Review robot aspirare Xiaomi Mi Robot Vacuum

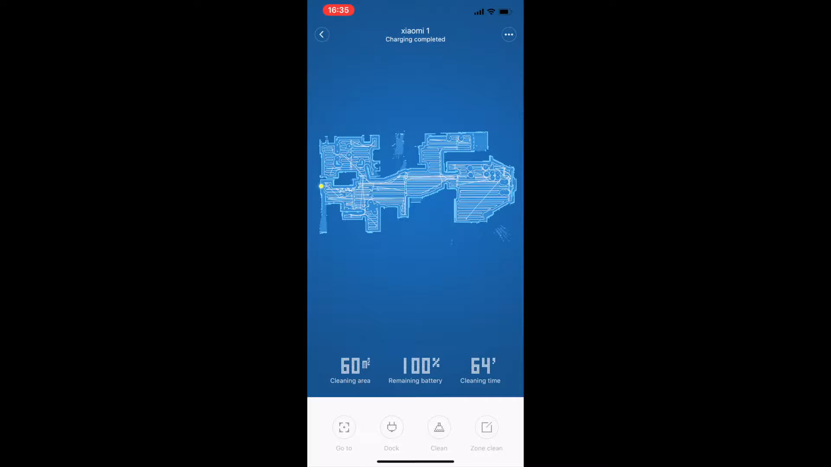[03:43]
În momentul în care deschizi aplicația, prima dată vezi harta și ceea ce a făcut robotul. Haideți să trecem un pic prin meniu să vedem cam ce este în meniu.